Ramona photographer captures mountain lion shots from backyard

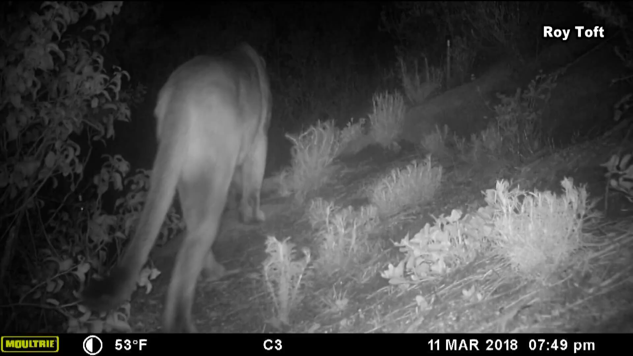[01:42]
Roy has four motion-activated trail cameras in various spots around his property, places he hopes will attract all sorts of foot traffic, day or night.
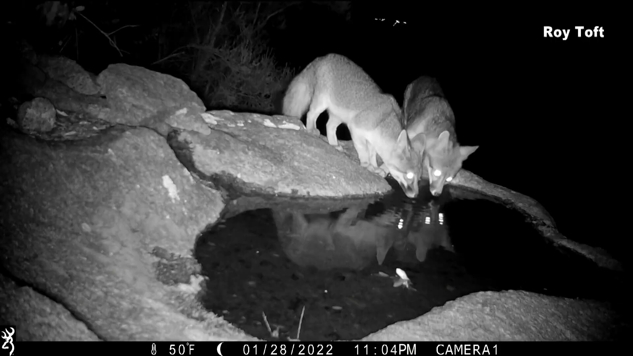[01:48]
I kind of supply water to this little divot in the boulder. Bobcats, coyotes, and of course mountain lions trip the sensor.